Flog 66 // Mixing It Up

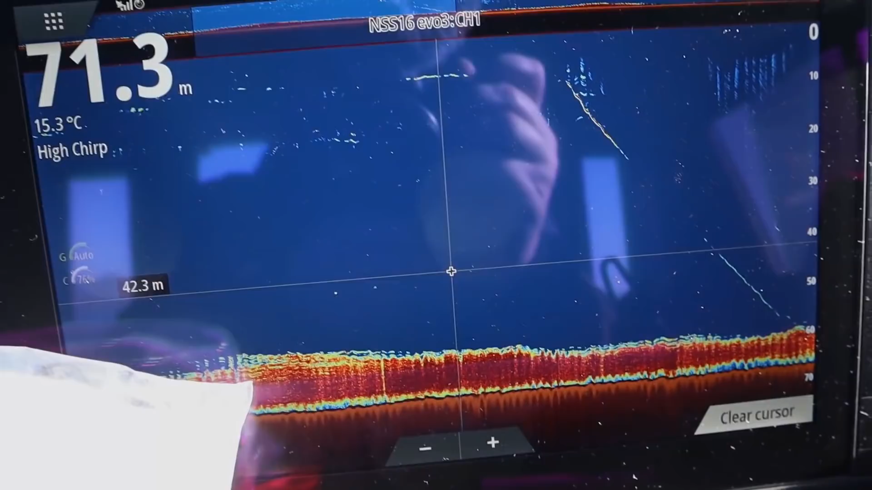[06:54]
On screen: depth 71.3 m, water 15.3°C
The sign is so thick, it's ridiculous. We thought it was snapper sign, but it's a little bit up off the bottom, so it's trees, and I've just hooked one now.